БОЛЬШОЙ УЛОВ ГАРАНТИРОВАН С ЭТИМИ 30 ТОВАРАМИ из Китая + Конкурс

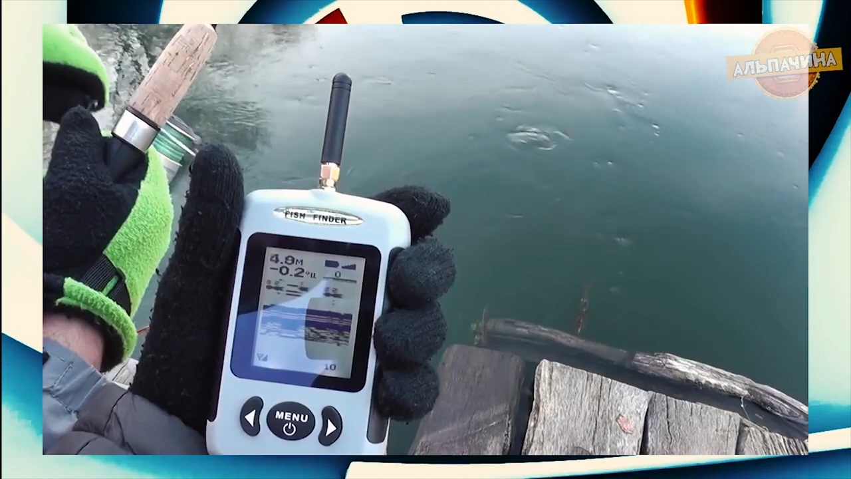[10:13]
Способен прекрасно заменить маркерные удилища при ловле рыбы на новом месте и сэкономить много времени при поиске бровки и скопления рыбы. С помощью беспроводного эхолота можно узнать о глубинах в водоеме, наличии рыбы, глубине на которой стоит рыба и температуре воды. Устройство представляет собой водонепроницаемый беспроводной датчик и забрасывается спидингом, закрепляется на лодке либо крепится к катеру. Прибор сообщает данные на приемник, а автоматическое выключение эхолокации при поднятии датчика из воды экономит до 80% заряда батареи.
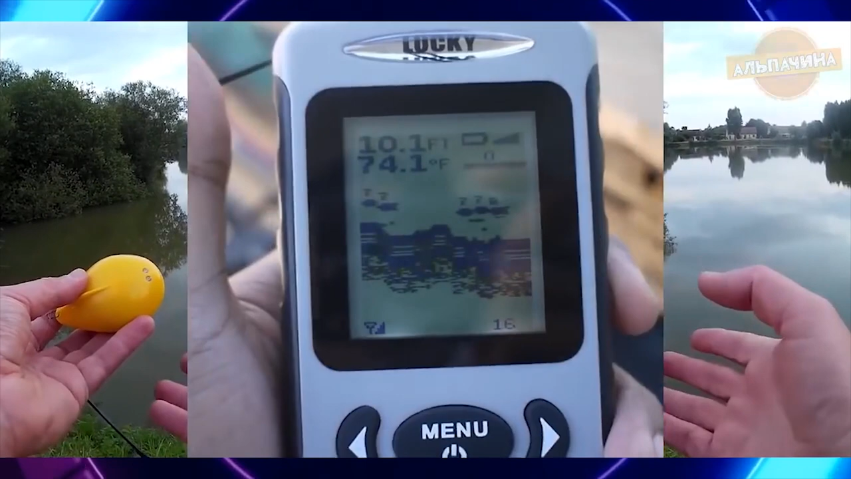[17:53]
On screen: depth 10.1 ft, water 74.1°F
Прибор сообщает данные на приемник, а автоматическое выключение охолокации при поднятии датчика из воды экономит на 80% заряда батареи.